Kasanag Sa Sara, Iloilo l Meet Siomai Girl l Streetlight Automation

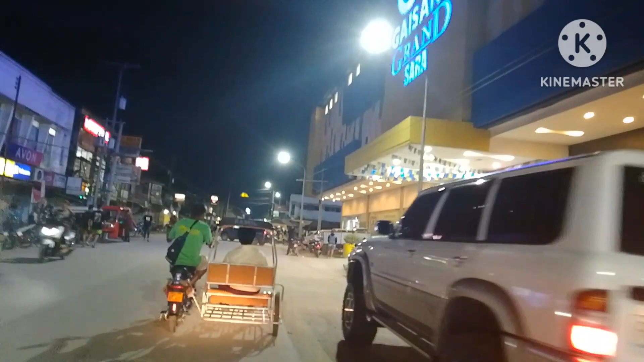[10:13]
Outro Music So ayan mga pre, nakikita nyo yung streetlight na yan, napapunta doon sa unahan. So yun, yun na yun yung dinagdag natin sa load.
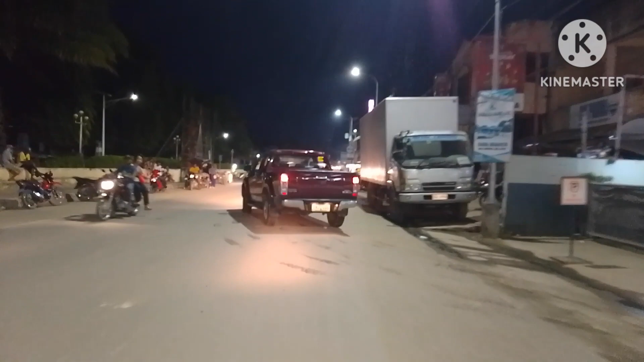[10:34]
So yung streetlight na to mula naman Caltex, so papuntang Nepci, so ibang kontraktor yung gumawa nito. So ito, at least maliwanag pa rin yung Sarah, ayan. Kasi nung time ginawa ito ay nasa San Miguel ako, so may project ako doon na ginagawa.
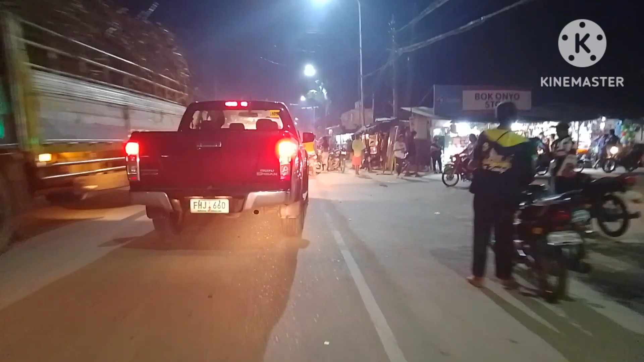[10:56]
Kaya hindi ko ito nagawa. Pero kung nandito lang ako, malamang ako yung gumawa nito.
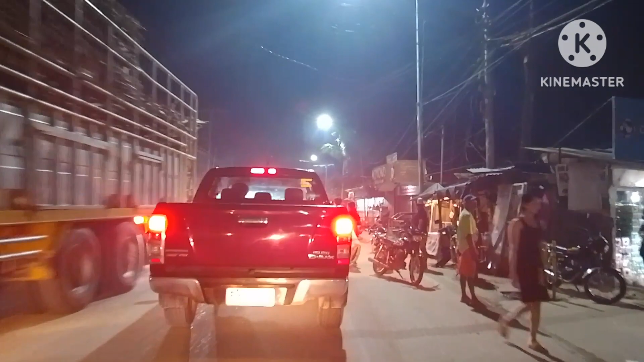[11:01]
Pero, na lang talaga yung buhay. So ayan. So so far, so good pa naman. So okay pa naman yung streetlight. So mamaya mga pre, sa dulo nito ay ipapakita ko sa inyo yung another set ng streetlight natin. So papunta naman yun sa barangay, ano ring, Sarah Iloilo.
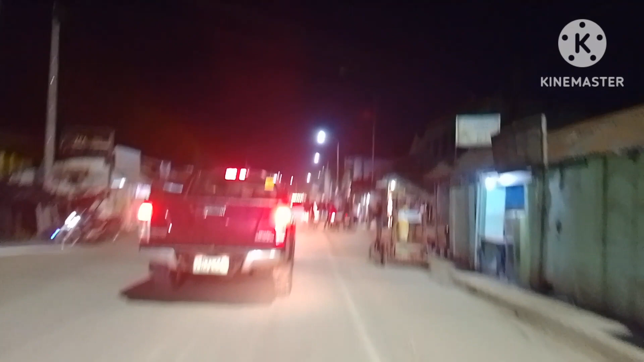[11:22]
Papunta yun ng Sarah District Hospital. So hindi pa yun umiilaw kasi hinihintay pa namin yung request mula sa Iliko 3.
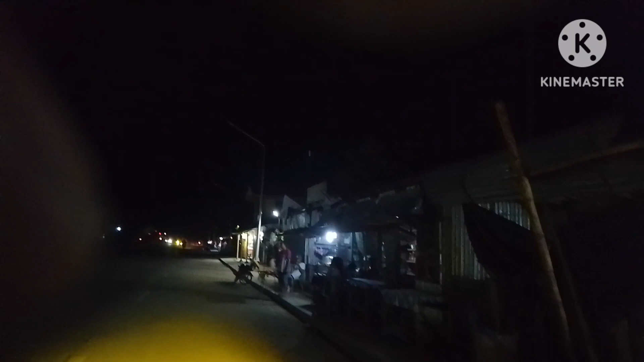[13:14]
So ayan guys, umulis na sa Engineerist South. Let's go. Let's go. So ayan guys, ito yung mga streetlights. Kung nakikita nyo, ayan sila.
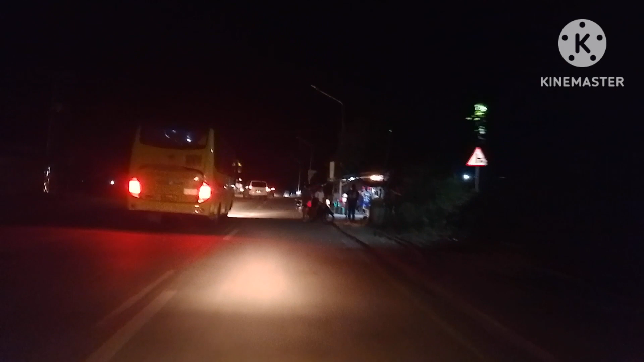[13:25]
Nakahilera yan lahat. So hinihintay pa natin kasi nag-request pa yung municipality
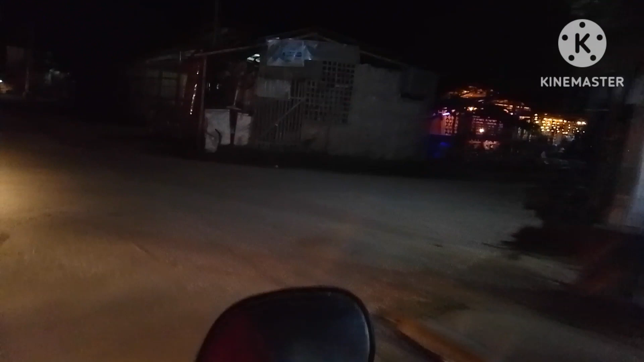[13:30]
ng Zara sa Ilico 3.
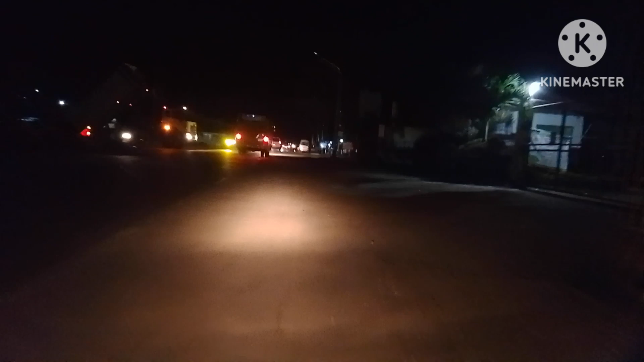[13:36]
na lagyan sila ng bagong submeter para dito sa kanilang streetlights. So kapag may submeter na tayo, so makagawa nun tayo ng line papunta sa streetlight. At saka mailalagay natin yung automation dito sa mga streetlight na ito. At sa wakas, liliwanan na rin yung road mula dito sa Anoring.
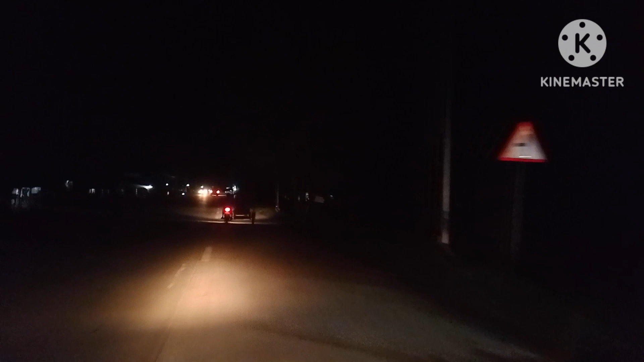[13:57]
So papunta dun mismo sa may tulay lagpas ng Zara District Hospital.